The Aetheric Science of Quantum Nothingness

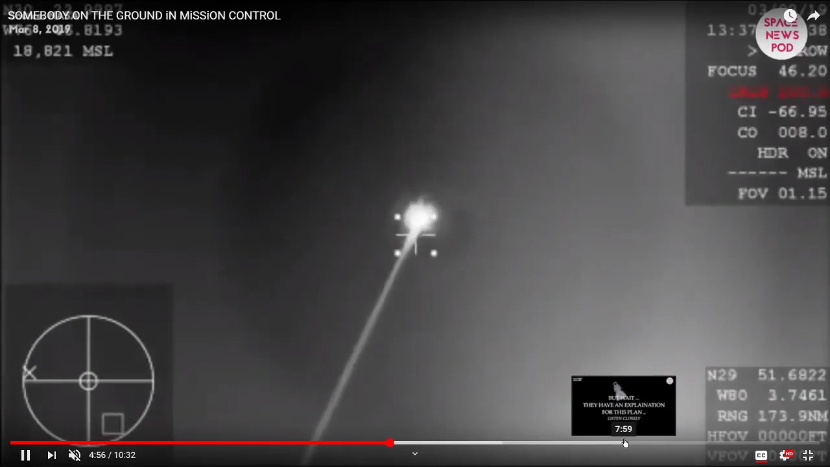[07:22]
And you know, one of the things that I caught about this is like
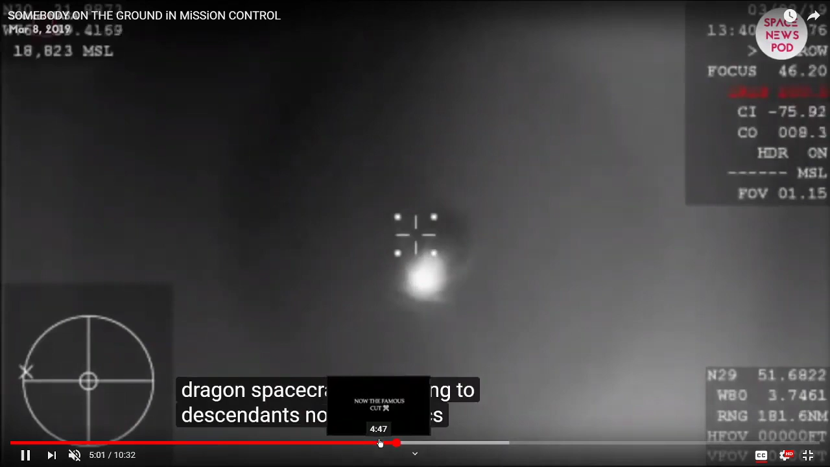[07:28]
they're showing these really super high resolution pictures of the dragon here, right?